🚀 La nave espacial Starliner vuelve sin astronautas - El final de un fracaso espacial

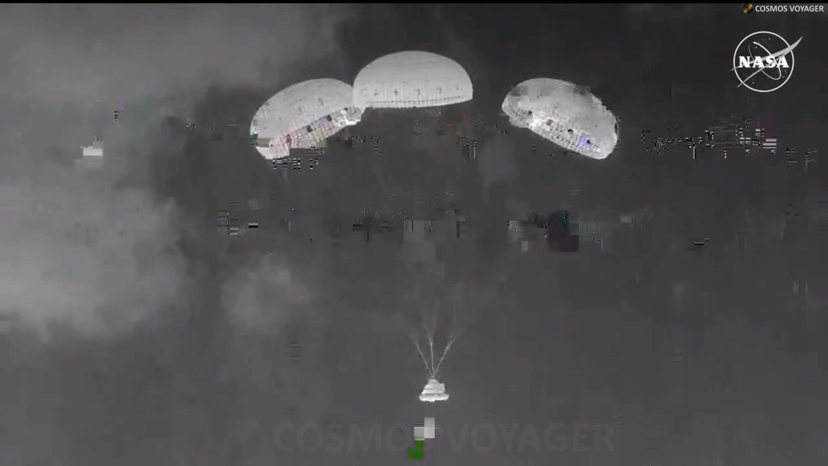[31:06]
Just about 15 seconds away from expected touchdown.
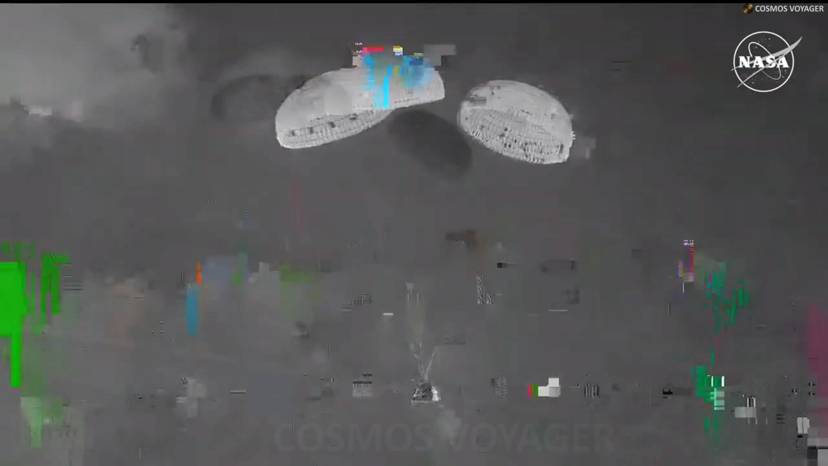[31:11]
You're seeing the ground there in your screen as we get closer.
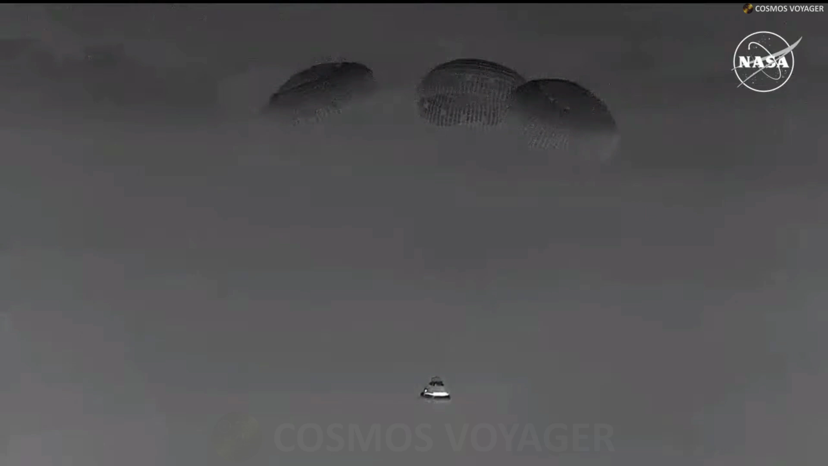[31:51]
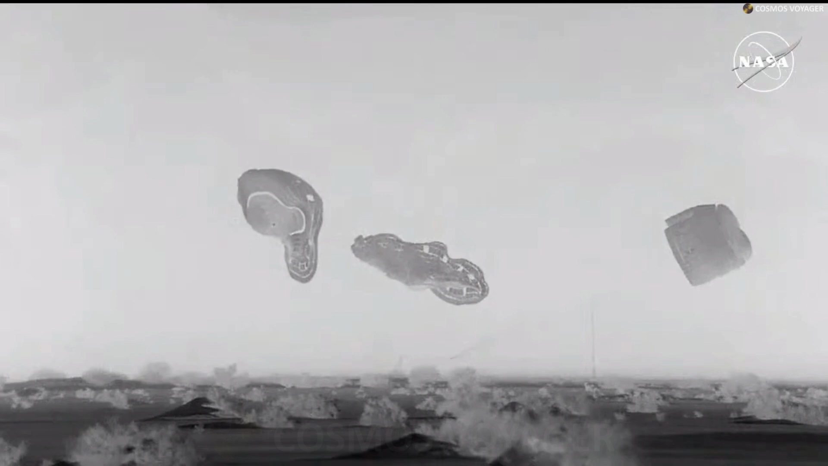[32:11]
10.01 and 35 seconds central time, 10.01 and 31 seconds mountain time at White Sand Space Harbor at the U.S. Army's missile range in New Mexico.
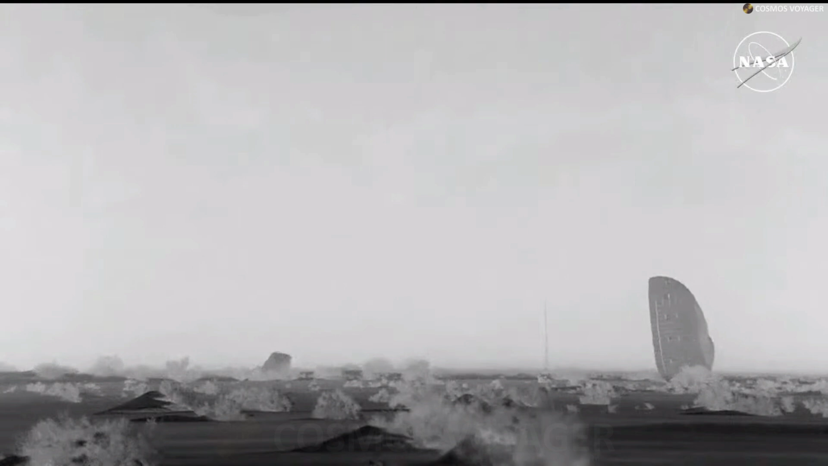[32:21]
Our landing and recovery teams will now wait for clearance before making their way to the spacecraft. One of the changes required with no crew on board is that the team here in the flight control room will be the ones to command the parachute to be cut away so that the wind doesn't pull the capsule along but that's no problem for them so now with Starliner down they can begin working on some of the post-landing to-do items.